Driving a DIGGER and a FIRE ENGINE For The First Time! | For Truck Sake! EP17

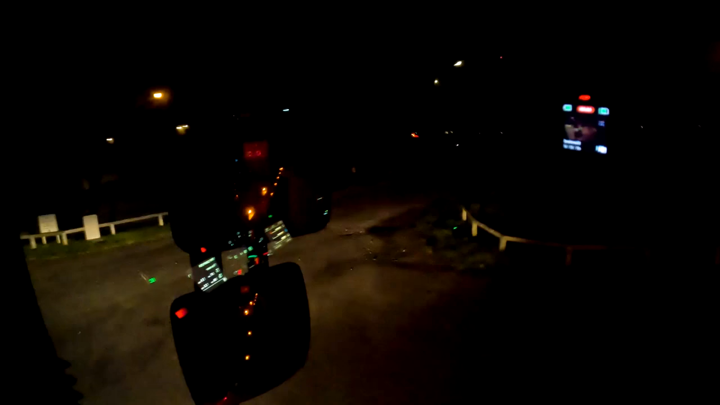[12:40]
Because I don't think Geo's seen just how bright these fuckers are yet. Ready for this? Night time.
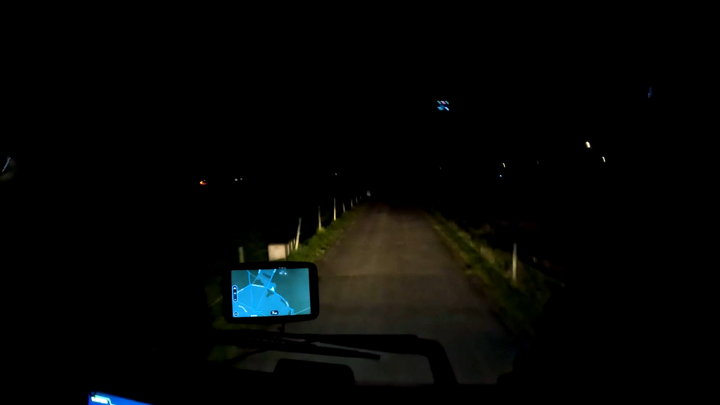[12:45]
Day time! There we go. Here he comes. Absolute professional.